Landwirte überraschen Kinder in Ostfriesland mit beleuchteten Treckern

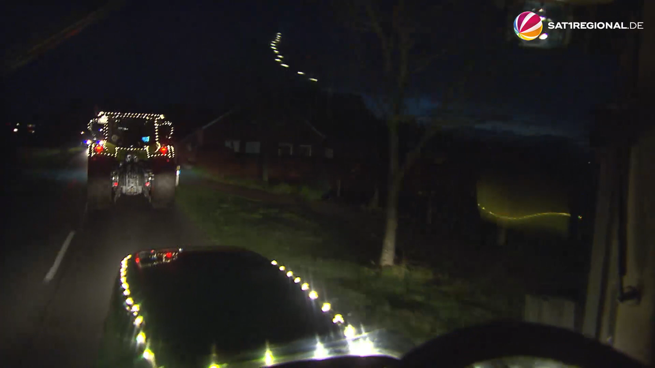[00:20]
Es fühlt sich interessant an, weil es ist nicht alltäglich, dass man mit so einem bunt geschmückten Trecker durch die Gegend fährt. Und ja, man muss sich da erstmal dran gewöhnen, dass hier alles so blinkt und leuchtet. Aber gerade eben habe ich das gesehen auf dem Fahrradweg, da fuhr ein Fahrradfahrer, der einen Daumen hoch gezeigt hat.